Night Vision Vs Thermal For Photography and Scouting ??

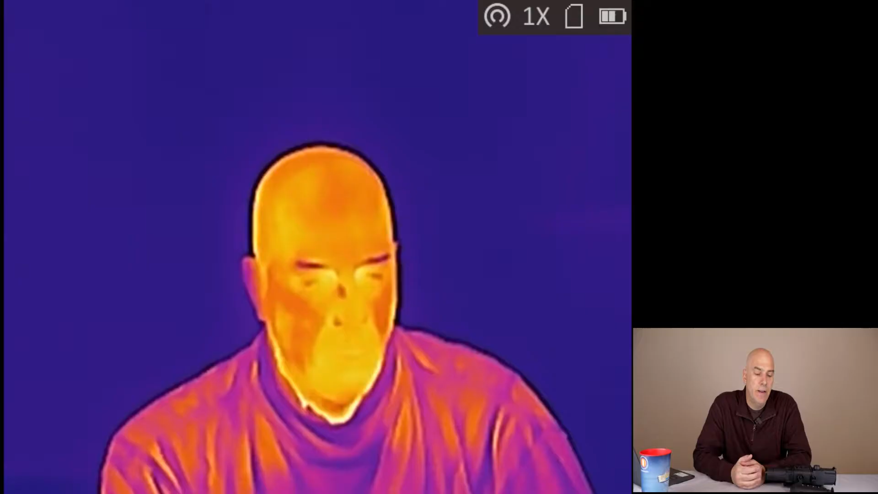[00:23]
and and check it out so it's not real high resolution but you'll see it's it's ambient temperature and it shows the differences in that
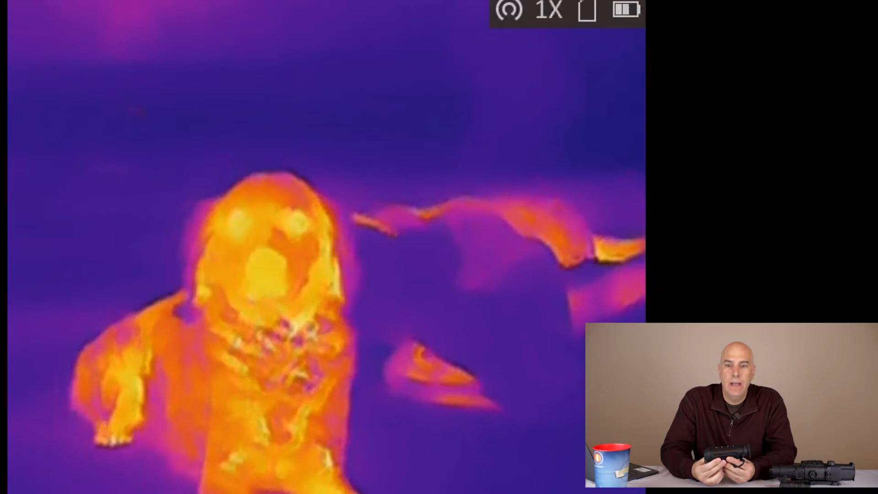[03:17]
body heat indication it looks at the ambient air
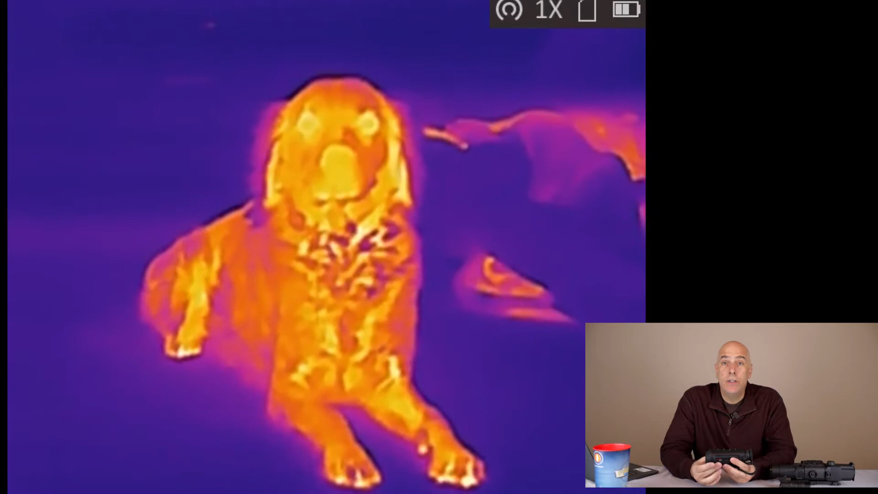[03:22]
temperature and then it looks at let's say an animal and it shows the differences in color and and that's pretty nice there and so some of the advantages
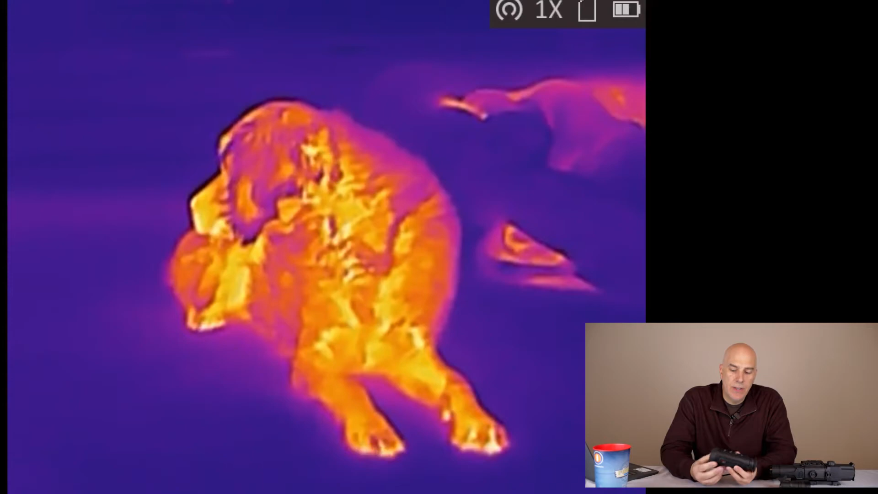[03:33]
i'm going to say you know with a little device like this i think this is this one's six but there's another one that's four hundred dollars that's
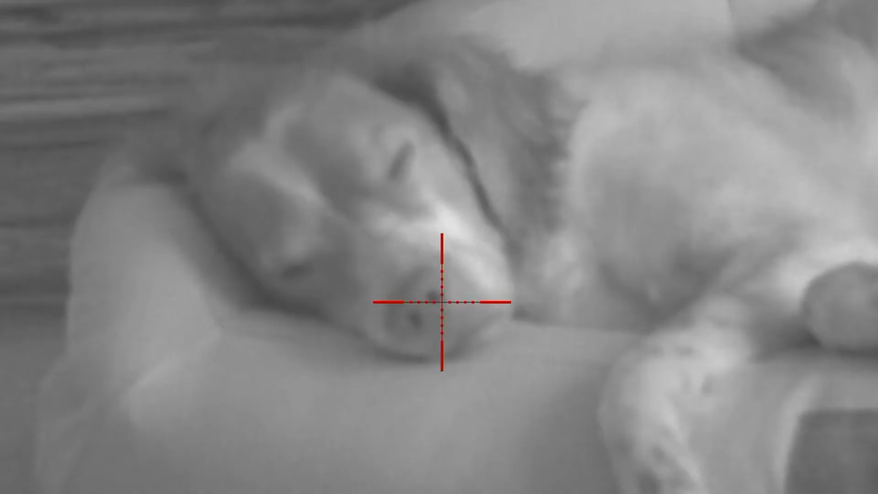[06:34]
if you had a coyote or a fox it might be hard or a dog it might be hard telling what is what like what animal is actually what animal but with night vision you can definitely tell it looks i don't say it's broad daylight it just looks dim